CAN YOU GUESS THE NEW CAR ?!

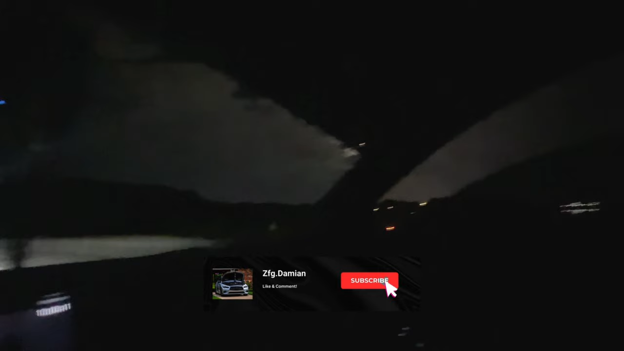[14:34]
I should do a little point of view or not? Y'all gonna fuck with the little point of view of the queue or not? Should I do one? Go ahead, drop it down in the comments and I'll do one. I'll probably ride it with like my boy Dino, something like that around my boy Eric, Dino, Sebastian, whoever, whatnot.
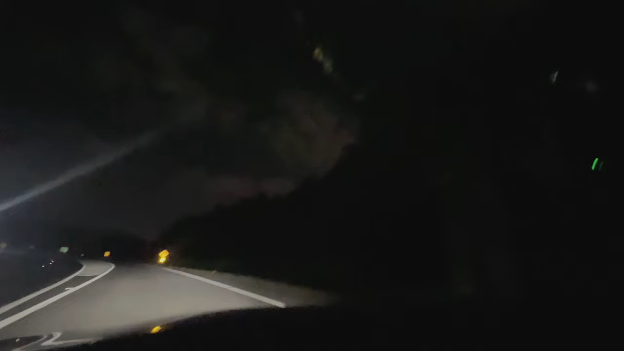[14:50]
Probably just cruise. But yeah, I just love the nighttime cruises. Look at that. I love when it starts becoming like the sun starts going down and like you see like the sky has a beautiful light. Oh my god, I'm swearing. This is why I need something on my head. Or a GoPro.
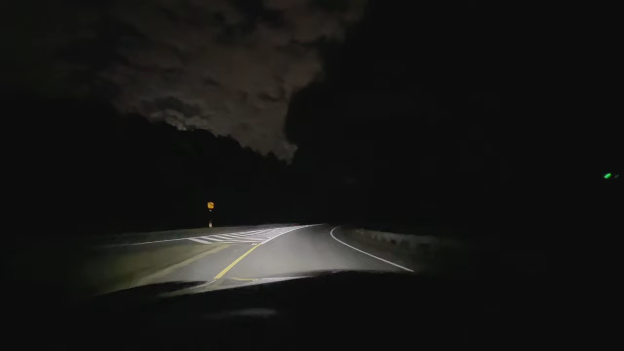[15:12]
Y'all recommend anything for that? Let me know. Let your boy know. Drop down in the comments. But yeah. I'm about to just go home now. Probably gonna go this way.